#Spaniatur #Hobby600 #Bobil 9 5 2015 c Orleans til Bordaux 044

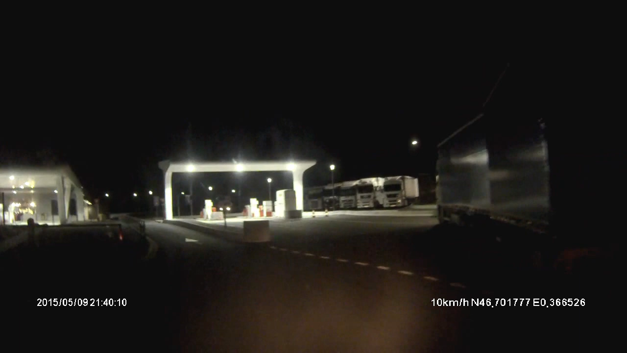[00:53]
Nei, de ser jo lys og sånn. Ja. Så åpent opp her, som dag og natt her, ja. Ja, det visste jeg.